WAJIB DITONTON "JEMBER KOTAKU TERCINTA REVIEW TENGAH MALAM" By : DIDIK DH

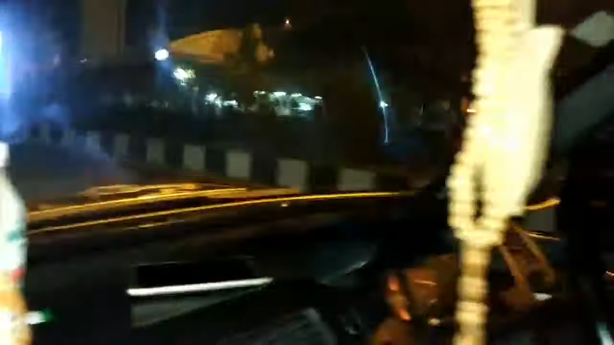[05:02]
Double W Indomaret Gor, Gelora Olahraga.
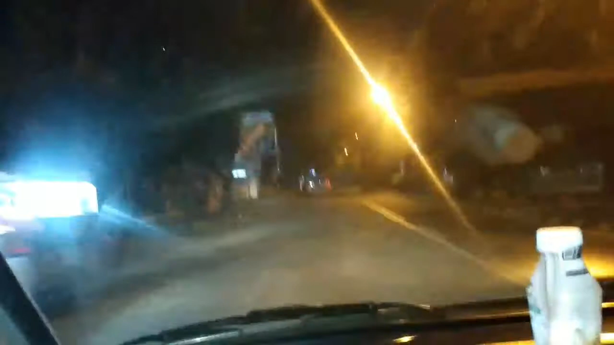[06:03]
Nah, ini Gajah Mada. Ini Gajah Mada Square.
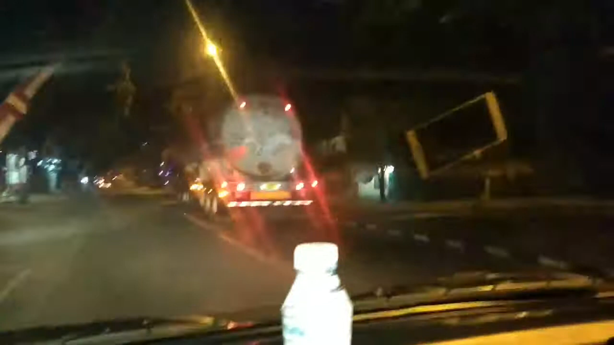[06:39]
Suasananya masih tetap agak ramai gitu. Potasi memang deh baru dia.
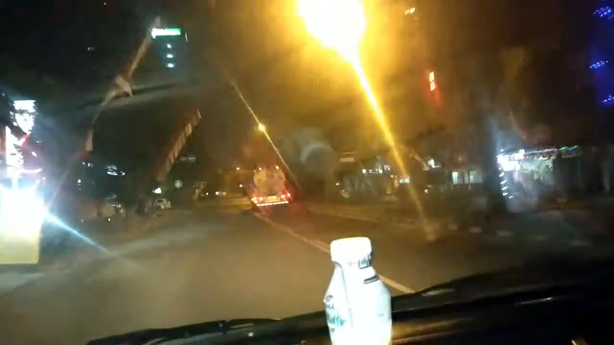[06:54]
Ini kita sekarang, nah ini kantor Telkom yang baru di Jalan Gajah Mada yang
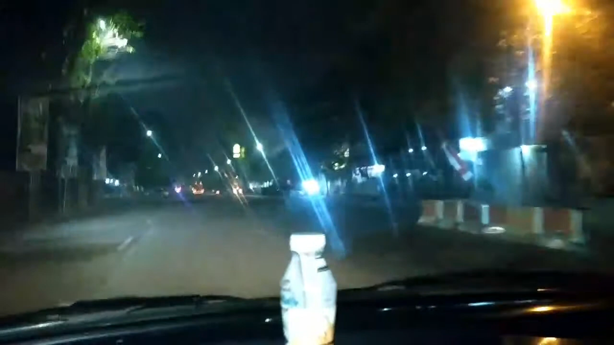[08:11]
yang sekarang merantau, yang ingat ini tempat apa, singsong. Nah, ini yang dulu suka kongko-kongko, ini ronda-ronda, ini guys, berjajaran, ini di tempatnya Inul Vista karaoke.
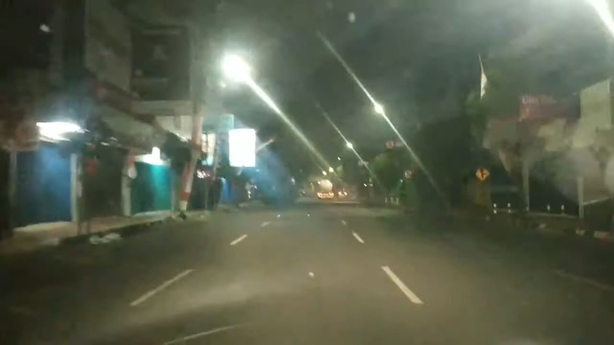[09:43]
tetap ramai. Ini kita lihat suasana malam. Suasana malam di ya? Kota Jember saat ini pukul berapa nih? Sekarang jam pukul
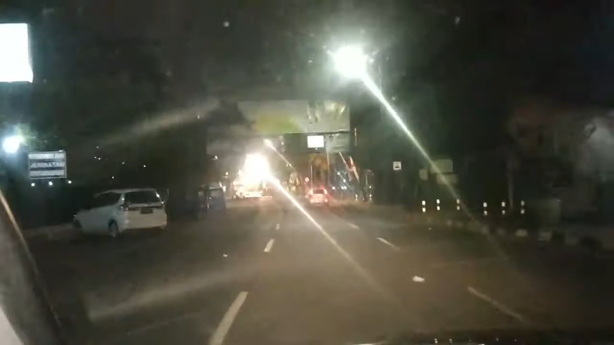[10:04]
01.37 menit. Ini Masjid Al-Baitul Amin.
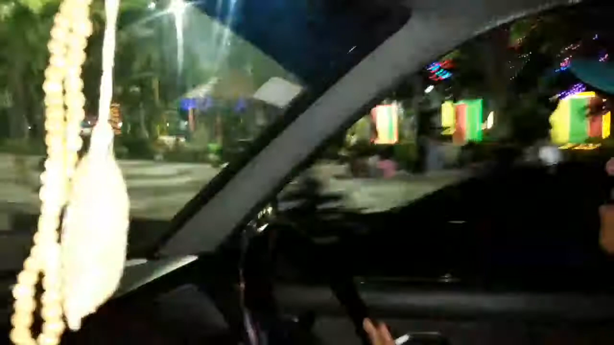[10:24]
Ada orang pacaran guys, malam-malam guys.
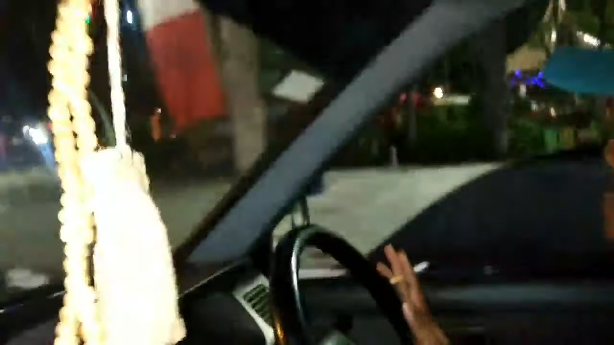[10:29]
Nah itu malam-malam, tengah malam, hampir pagi ini masih guys, aja.
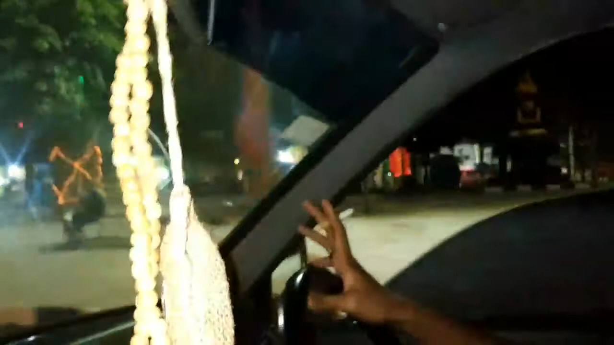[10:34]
Guys, itu. Guys, malam-malam guys. Ayo coba, jalan-jalan ngapain coba?
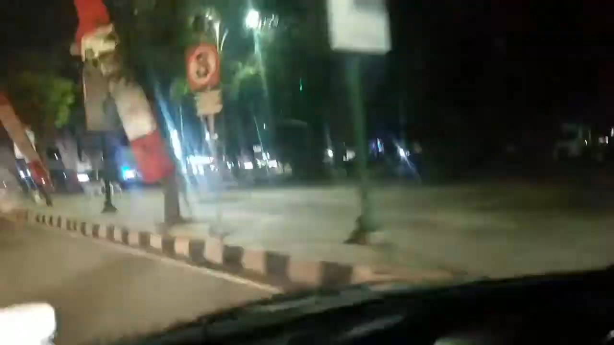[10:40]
Ini suasana alun-alun Kota Jember.
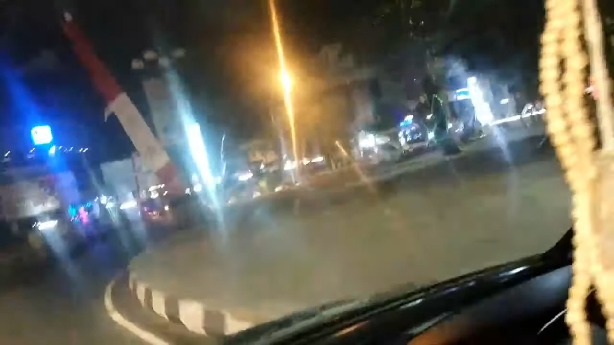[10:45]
Masih tahap renovasi lagi ya? Tidak.
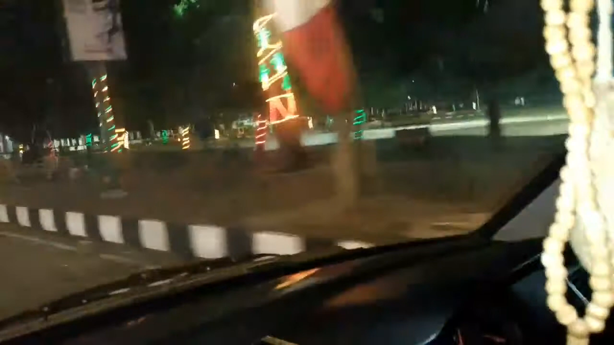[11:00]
jagung-jagung, anak muda, bakulan-bakulan kue dan kopi juga masih rame.
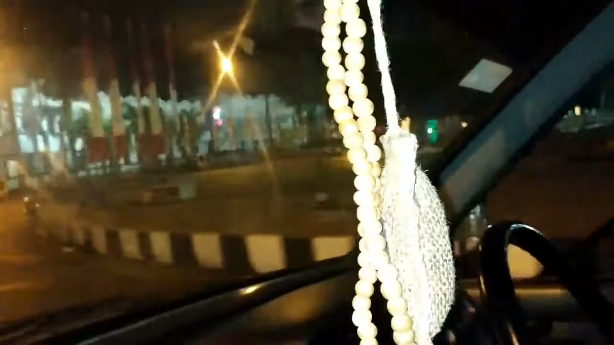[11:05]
Nah itu sebelah sana itu masih belum.